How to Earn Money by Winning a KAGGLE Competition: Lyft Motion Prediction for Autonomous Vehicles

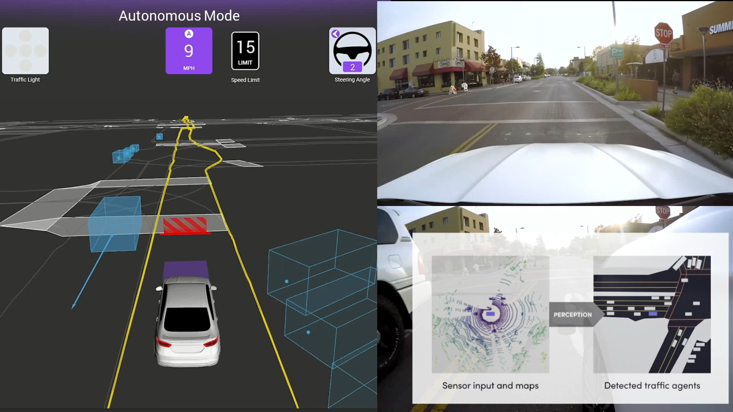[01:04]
It is important to record a lot of trips to cover very diverse road situations. As you can see here, the perception task is pretty much solved and the